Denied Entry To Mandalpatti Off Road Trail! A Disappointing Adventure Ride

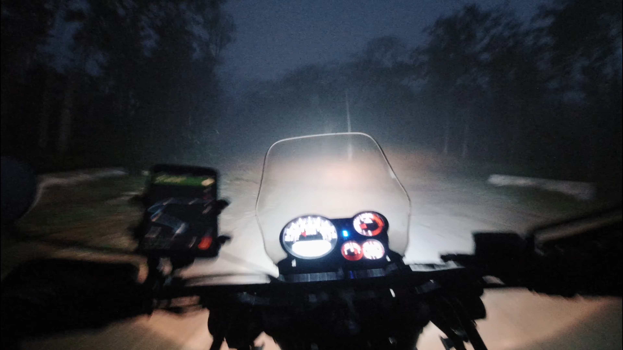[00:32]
So staying in hostel after a night of partying, all are asleep. So I thought I'll wake up early and go to Mandalpatti. There's some nice off-roading spot there. But I woke up, showered at 6 o'clock and it was shit dark. It was pitch dark, couldn't see anything and it was completely misty.
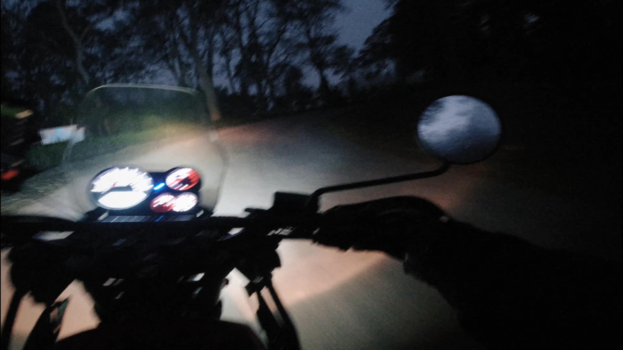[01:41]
So what I did is, luckily on the way there was a tea shop that was just opening. So stopped at the tea shop, had a chai, waited for some sunlight to come, and now the skies are at least a little bit blue. A little less scary now, so I thought I'll start. And there goes.